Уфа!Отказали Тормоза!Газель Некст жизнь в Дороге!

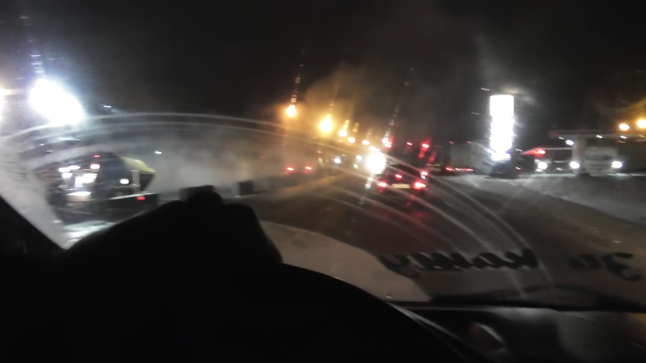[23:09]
До Макшана еле добрался. Дорогу всю разбомбили, едешь. Ни фонаря, ни разметки, вообще ничего не видно, все там бьются.
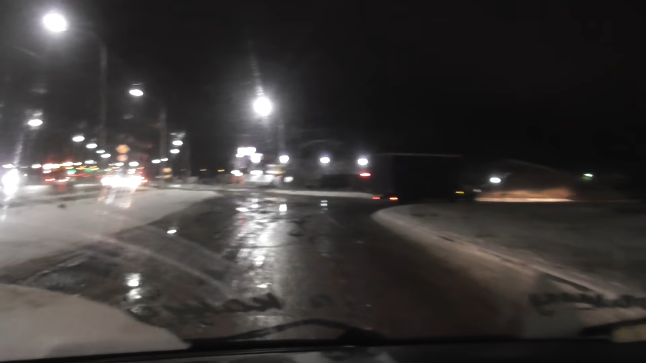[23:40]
Ни шатка, ни валка, но я до сюда все-таки добрался. Время у нас 18.20. Дорога, конечно, грязь, темнота. Больше устаешь от всех этих дорожных работ. Но дальше должна получше пойти. Так планирую куда-нибудь до Кузнецка или до Сызрани.
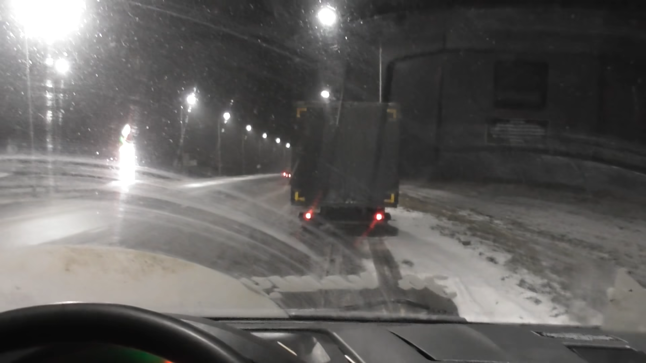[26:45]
Так, добрался до места ночлежки. Вот, посмотрел, до конечной точки мне 670 километров.
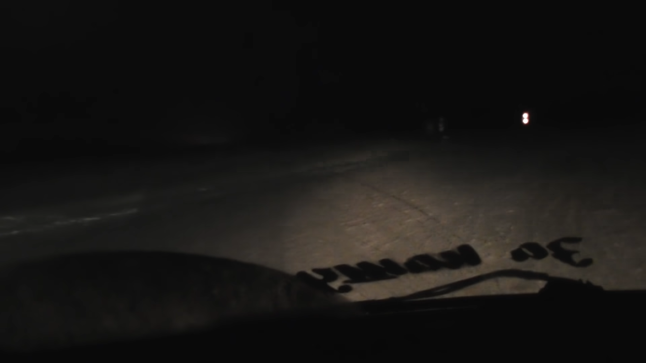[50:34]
200 километров до Уфы. Он сказал, там встать нельзя, надо где-то, значит, перед Уфой будем искать стоянку на ночлег. Машинки ползут, нам с заправки туда надо выворачивать, в бугор, они с бугра ползут.
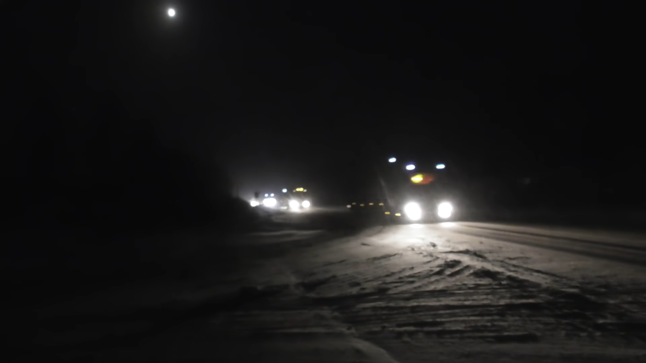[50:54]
Дорога в момент прям стала ледяной. За каких-то, блин, считанных... Ну вот, пока я жрал, дорога стала льдом.
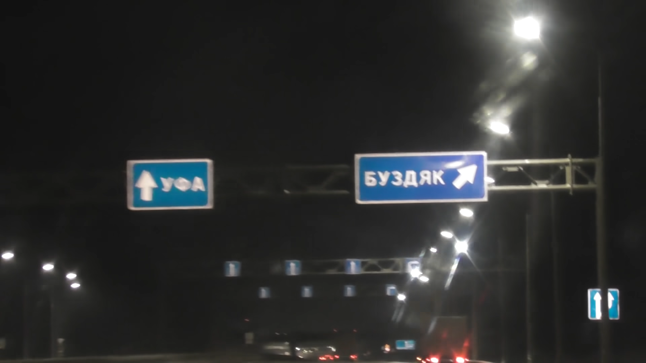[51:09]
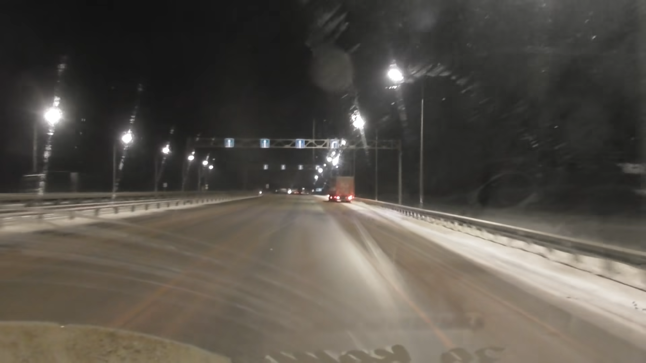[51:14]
Добрался до Уфы, но темно, ничего не видно. 20 километров мне еще тут по городу до точки. Там буду сейчас искать, где вставать мне на ночлежку до утра, чтобы ждать. Ну, днем будет посветлее, днем посмотрим, что увидим.
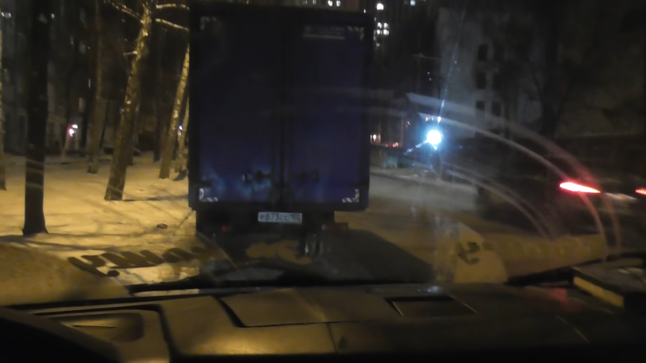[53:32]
В общем, я все-таки переехал. Вот тут жилой дом. Встал у дома, а выгрузка у меня вот прям напротив.
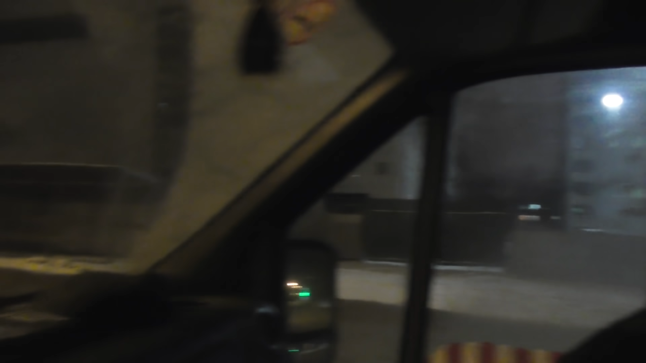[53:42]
Но по той стороне встать негде. Но фиг с ним, там вон сзади какая-то машина. Тут сюда будто не подумал. Надо было туда головой, конечно, попытаться встать где-нибудь. Потому что сейчас у меня голова будет...
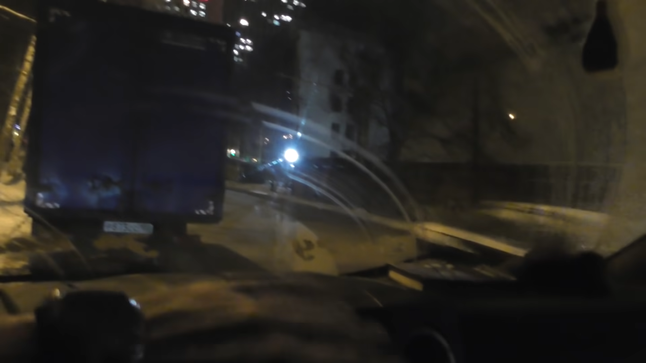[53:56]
Но я думаю, ночью мало тут кто ездит. Тут, в принципе, такой заулочек какой-то.
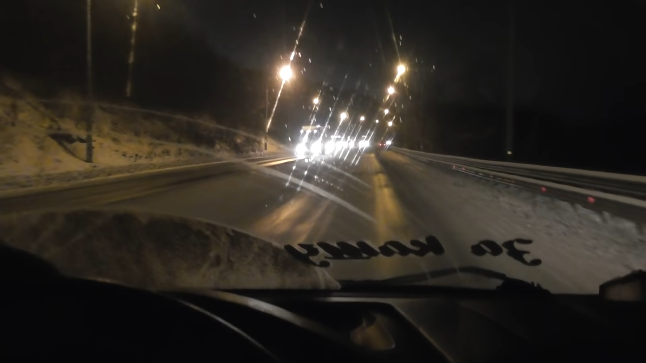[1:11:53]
На второй, но вверху не знаю. Но я думаю, вытяну уж первое точно. И хорошо, что посыпали дороги песком. Подъезд к Сызрани, все переметает. Неразделительный, ничего не видать, и метет.